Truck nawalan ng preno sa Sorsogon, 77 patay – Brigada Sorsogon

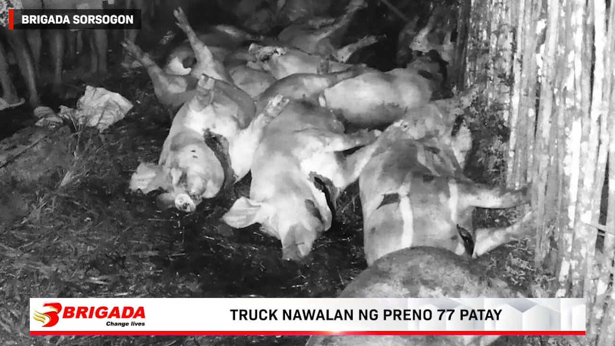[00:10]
Sa pahayang sa Brigada Nusef and Sorsogon ng Matnog Police, naipit ang ibang baboy habang ang iba naman ay nasofocate. Nakaligtas naman sa kapahamakan ng driver na nakilalang si Jesus Camanal Auditor,